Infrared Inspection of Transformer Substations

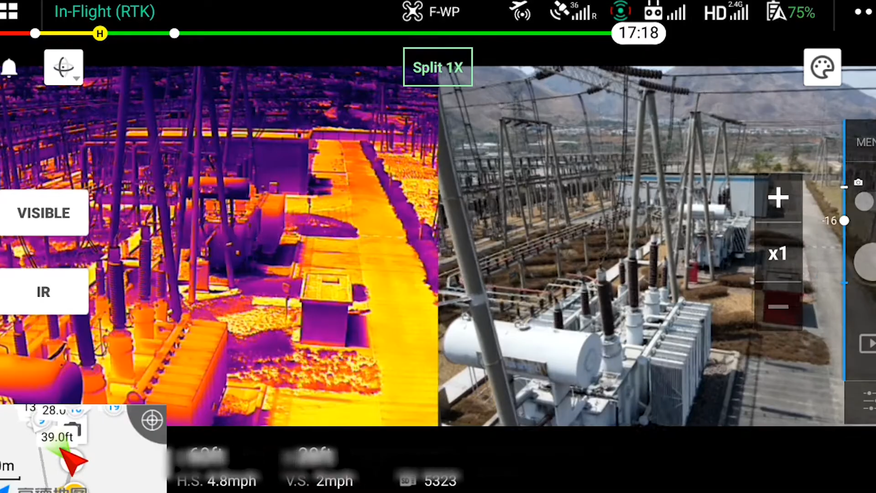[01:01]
This allows visible light inspection of equipment to be done at higher locations when needed.